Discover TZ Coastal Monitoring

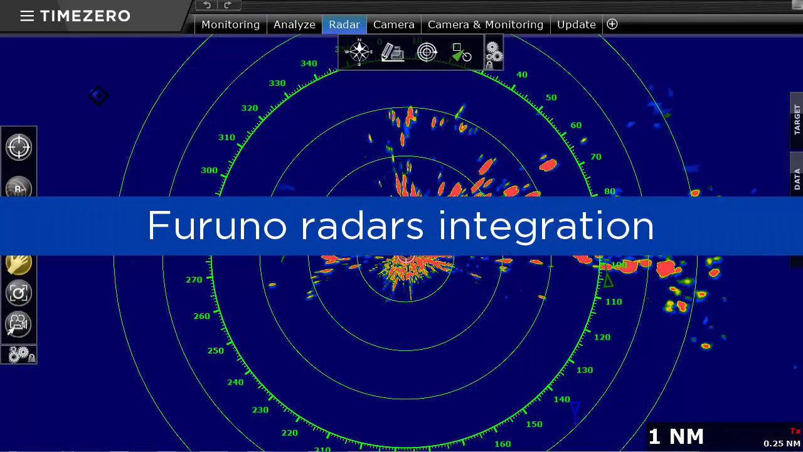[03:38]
TimeZero Coastal Monitoring is compatible with a large range of Furano radars ranging from 2 kW to 25 kW.
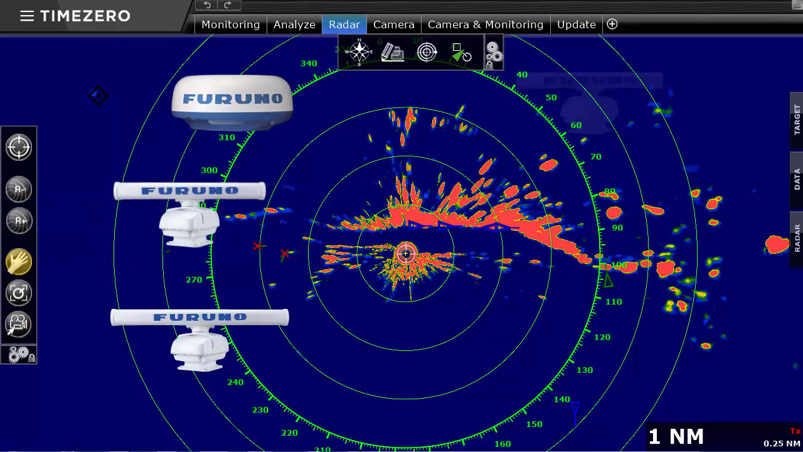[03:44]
The choice of radar power and antenna size depends on the desired zone to be covered. TimeZero Coastal Monitoring can integrate up to 6 radars on a single operator working environment.